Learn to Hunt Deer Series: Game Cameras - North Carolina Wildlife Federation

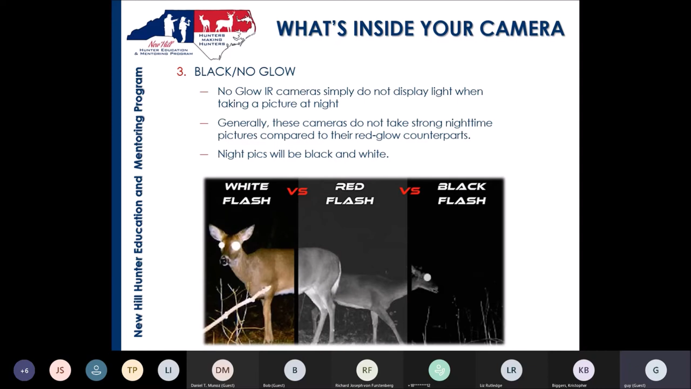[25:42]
And these, when you talk about surveillance cameras, these might be some of your best choices because people can't see anything. They can't see the glow to, to find, find your camera. So those are your, um, storage. You want to have some kind of a storage mechanism. The other one you can get are the wireless trail cameras.
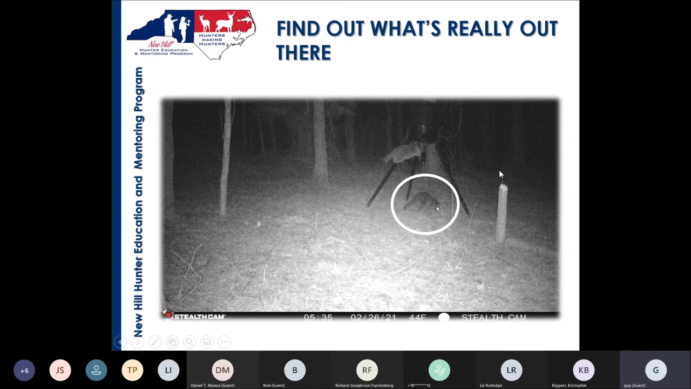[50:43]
So you can see these raccoons, they get very, very wise to what's going on. And they'll actually get up here and just and they'll just shake out the corn out of your feeder. So they get very smart. Squirrels are another one. They'll be down there and they're there all day long. What they can't eat, they're out there burying.
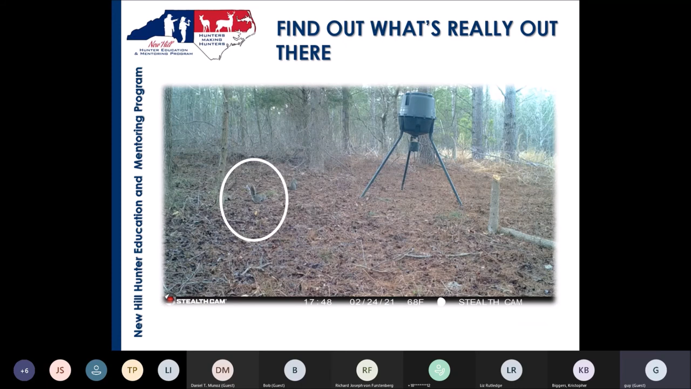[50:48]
So they'll take up a lot of your corn. Turkeys will come in, sometimes flocks of 5, 10, even 20 birds.
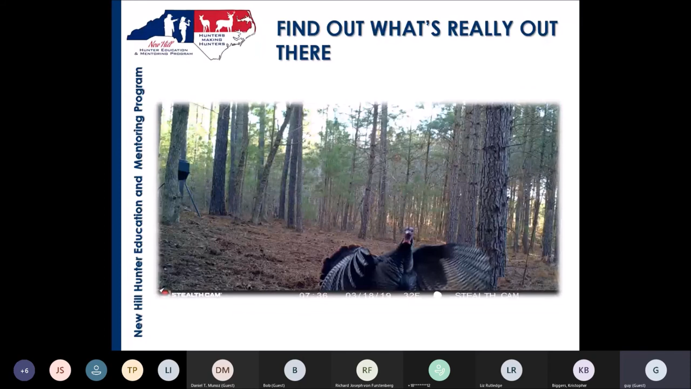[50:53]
And boy, will they eat a lot. But this very interesting picture right there at the camera spreading its wings. This is a fox. They don't eat much bait, but it's fun to have pictures of them.
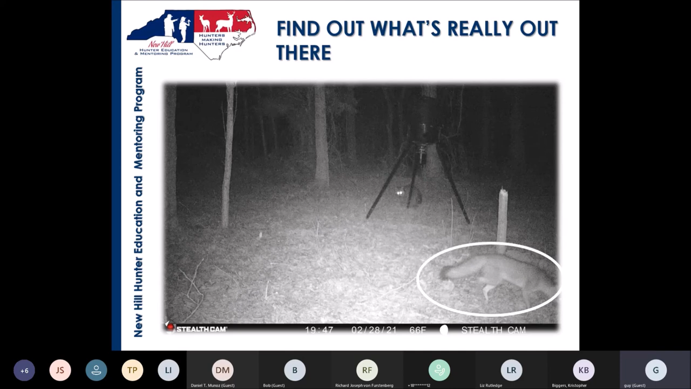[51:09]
There's also a raccoon back there.
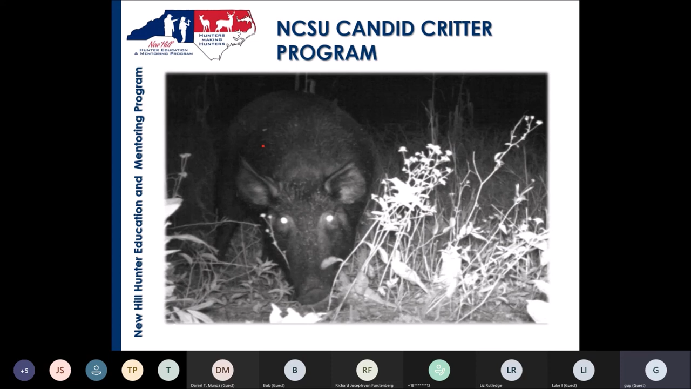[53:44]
Areas are, some areas in North Carolina have a lot of feral hogs. So you might get a lot of those pictures.